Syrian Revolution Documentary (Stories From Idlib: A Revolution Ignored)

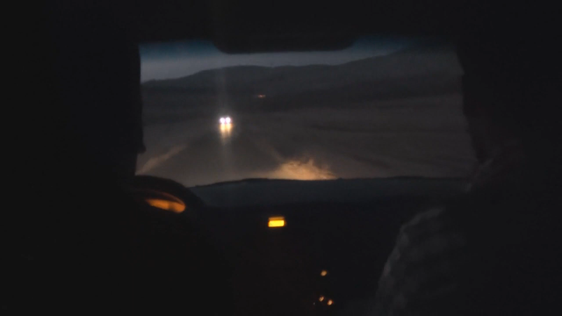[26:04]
Syrian Air Force jets and helicopters often fly overhead and bomb passing cars, regardless of if they contain civilians or not. Even headlights could be a giveaway. Yet I constantly felt a sense of calm, no matter where I was in Syria. Was I naive?